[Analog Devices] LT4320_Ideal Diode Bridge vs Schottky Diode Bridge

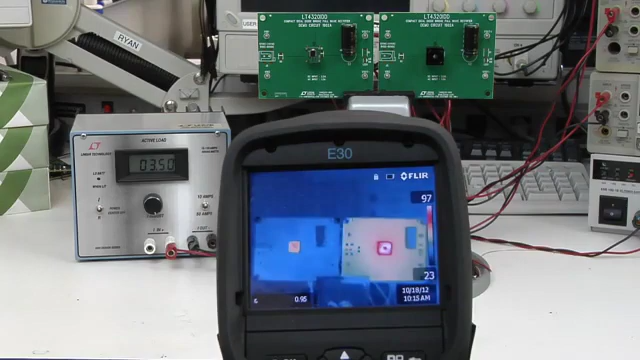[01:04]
48 degrees C for the ideal diode bridge versus 103 degrees C for the conventional bridge.
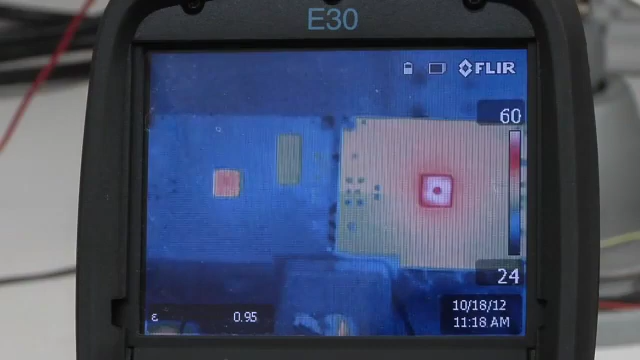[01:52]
versus 62 degrees C for the conventional diode bridge.